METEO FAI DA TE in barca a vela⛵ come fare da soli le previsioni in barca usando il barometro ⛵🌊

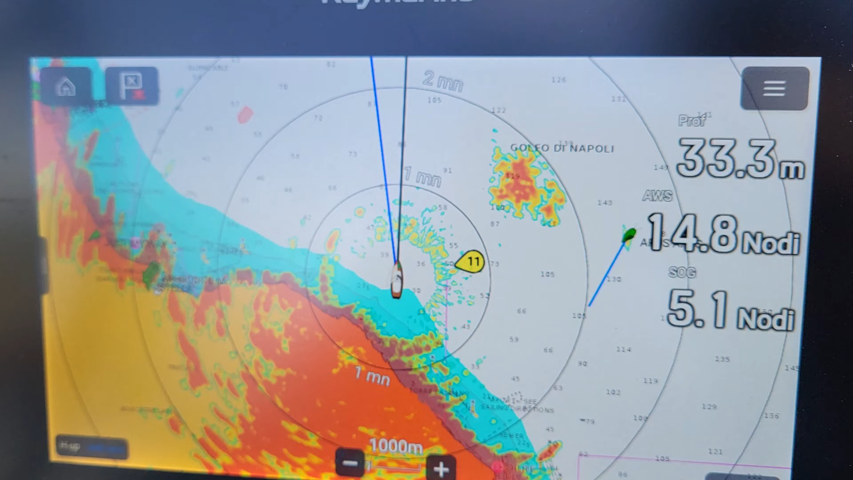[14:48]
Quindi con l'ausilio di un radar meteo possiamo provare a individuarne il loro percorso e quindi anche possibilmente a evitarli.